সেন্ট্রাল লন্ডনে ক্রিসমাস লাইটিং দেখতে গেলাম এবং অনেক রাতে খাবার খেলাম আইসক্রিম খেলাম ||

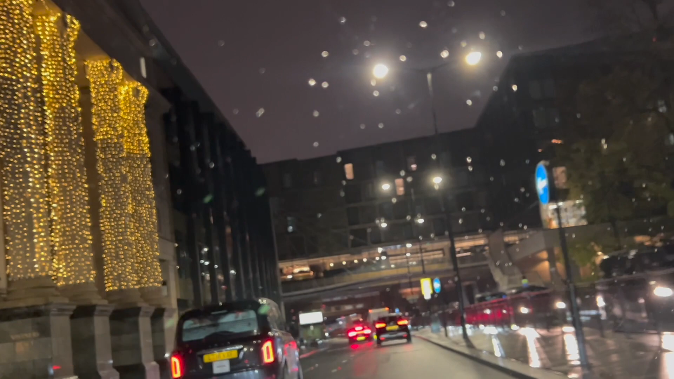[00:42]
किचो खुर सुन्दर कुरे क्रिस्मस जोनों साजाय राक्षे एटा नॉवेम्बरेर